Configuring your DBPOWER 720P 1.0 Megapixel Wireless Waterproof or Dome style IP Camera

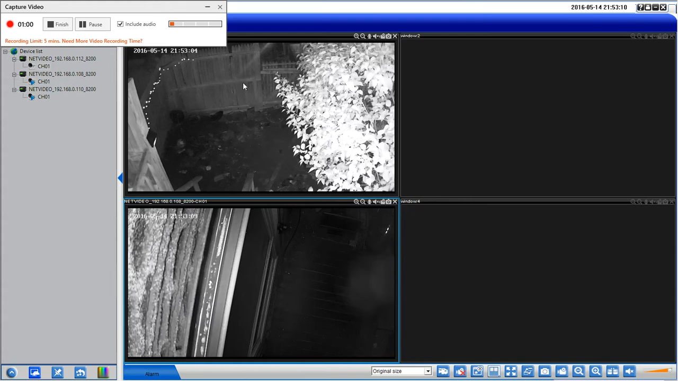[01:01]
And yes, they are running wirelessly, because these are wireless IP cams. You need a power source, so yes, they have to be plugged in. But I have no internet cable running from my modem to either of the cameras. Your device list is right here. And these are the cams listed. Under device configuration, you would hit search. And then this is where your cameras come up, where they're listed, what their IP is.
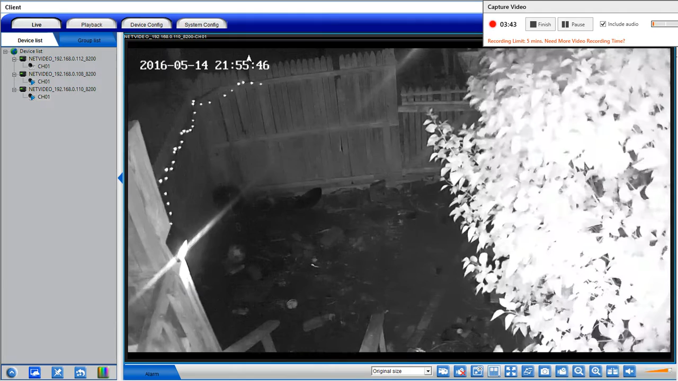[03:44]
You click here to select your path.